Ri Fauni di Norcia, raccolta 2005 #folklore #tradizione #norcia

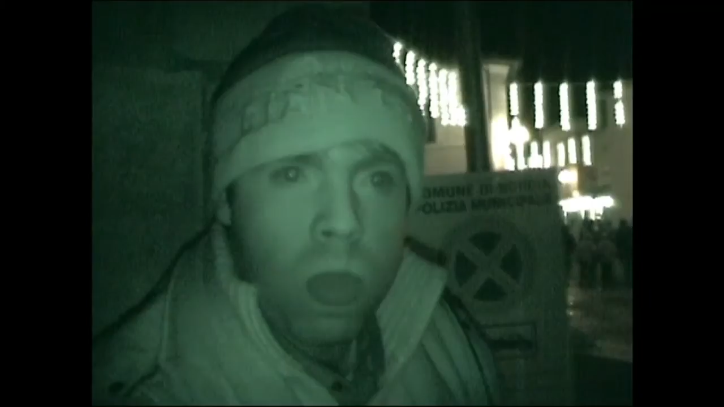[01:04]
Mi sembri? Sì. Lui. Chi? Quello del Blair Witch Project. Il cappellino.